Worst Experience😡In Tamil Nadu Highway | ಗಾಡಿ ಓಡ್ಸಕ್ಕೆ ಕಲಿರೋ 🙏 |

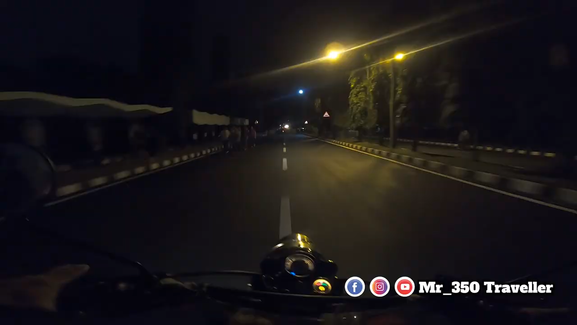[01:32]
ಎಲ್ಲ ಬೆಳಬೆಳಗ್ಗೆ ವಾಕಿಂಗ್ ಮಾಡ್ತಾವ್ರೆ. ಸೊ ಇವಾಗ ನೈಸ್ ರೋಡ್ ಮೇಲೆ ಹೋಗೋಣ ಅಂತ, ನೈಸ್ ರೋಡ್ ಮೇಲೆ ಎಲೆಕ್ಟ್ರಾನಿಕ್ ಸಿಟಿ, ಎಲೆಕ್ಟ್ರಾನಿಕ್ ಸಿಟಿ ಮೇಲೆ ಆಂಬೌದು.
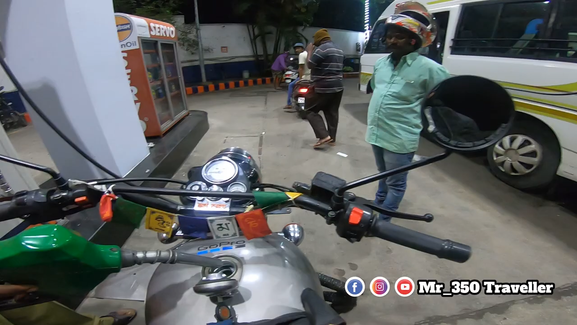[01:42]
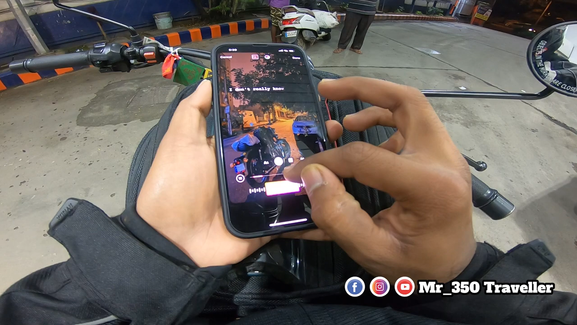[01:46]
ಚಳಿ ಇದೆಯಾ ಅನ್ಕೋತೀರಾ?
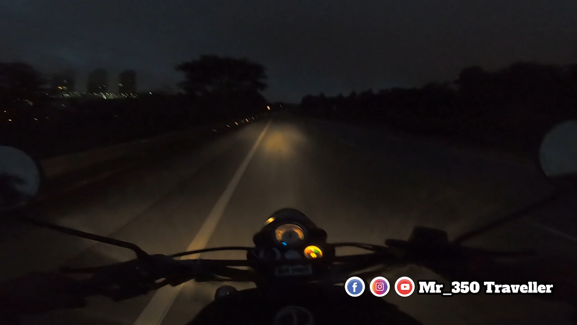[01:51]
ಚಳಿ ಇದೆ, ನೆನ್ನೆಲ್ಲ ಲೈಟಾಗಿ ಮಳೆ ಬಂದಿತ್ತಲ್ಲ, ಸೊ ಲೈಟಾಗಿ ಚಳಿ ಇದೆ. ಏನು ಗುರು ಫಾಗು ಯಪ್ಪ, ಈ ಕಡೆ ನೋಡ್ರಿ ಏನು ಕಾಡಿಸ್ತಾನೆ ಇಲ್ಲ, ಫುಲ್ಲು ಫಾಗ್ ತುಂಬ್ಕೊಬಿಟ್ಟಿದೆ.